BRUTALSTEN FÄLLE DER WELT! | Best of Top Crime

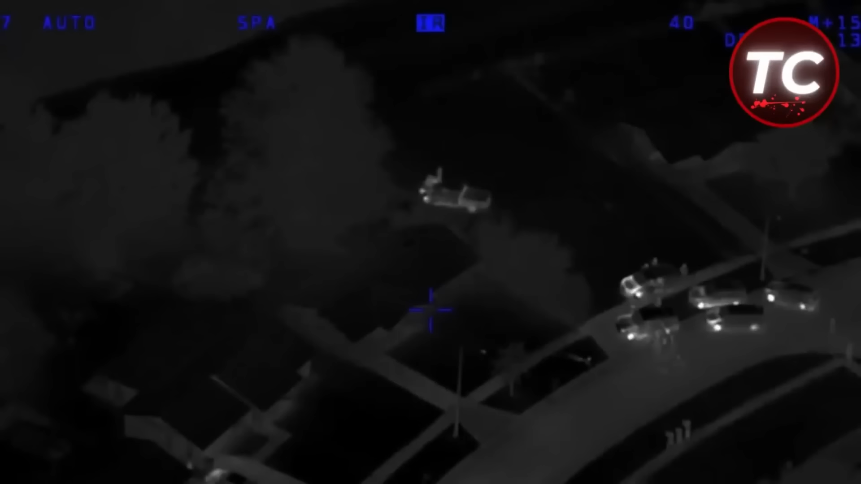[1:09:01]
So versammelten sich die Beamten in großer Menge um das verlassene Haus. Sie sperrten und überwachten alle Straßen in der Umgebung. Als Lloyd die Polizei bemerkte, versuchte er durch die Hintertür zu fliehen.
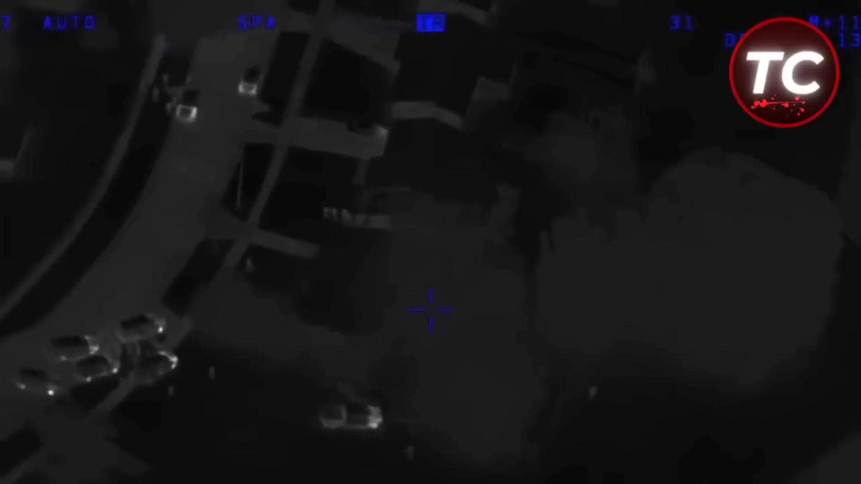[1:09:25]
In diesem Moment konnte die Polizei Lloyd dazu zwingen, seine Schusswaffen auf den Boden zu werfen und in Richtung der Polizeiautos zu kriechen. Als er in die Nähe der Beamten kam, wurde er gewalttätig in Empfang genommen.
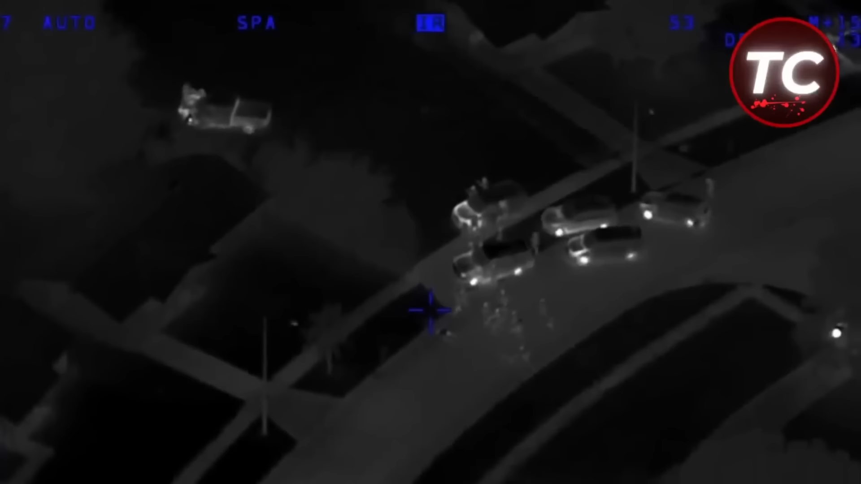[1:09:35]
Vier Polizeibeamte traten hierbei auf den am Boden liegenden Markie Floyd mehrmals ein. Insgesamt gab es 16 Dritte und Schläge.